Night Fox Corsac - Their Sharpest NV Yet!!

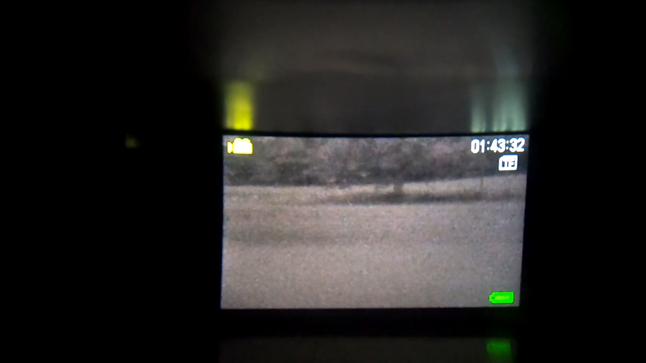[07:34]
infrared on whatsoever this is just picking up from the ambient light and it
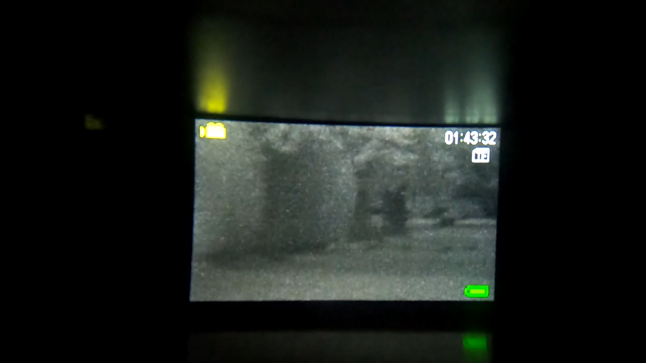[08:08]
that I've had from night fox you'd
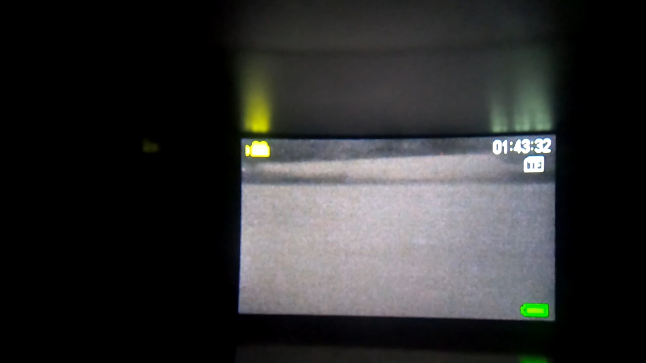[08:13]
be able to see a little bit but it would just be really grainy and you wouldn't be the infrared on but this is just so much better now
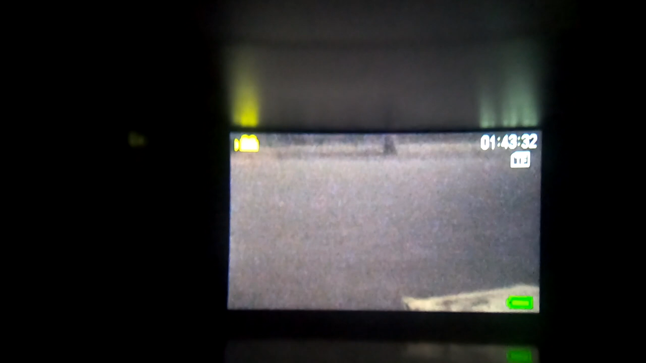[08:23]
if I turn the infrared on like that you can see everything turns black and
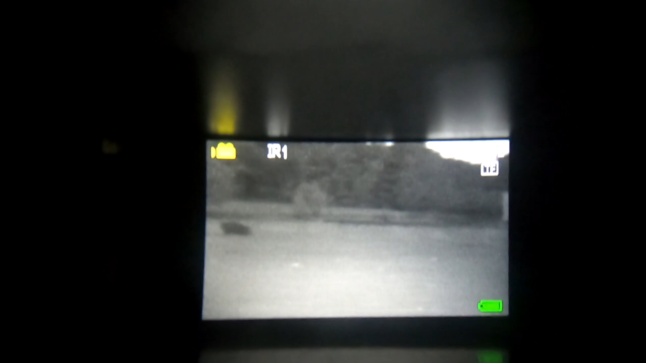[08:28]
white and it looks pretty much the same the only difference being is now this
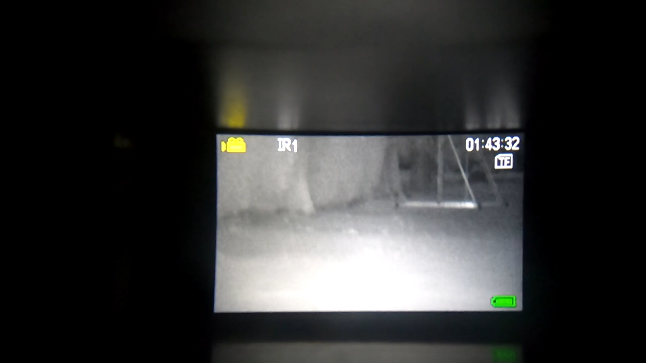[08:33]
would shine up a rabbit's eye or a rat's eye and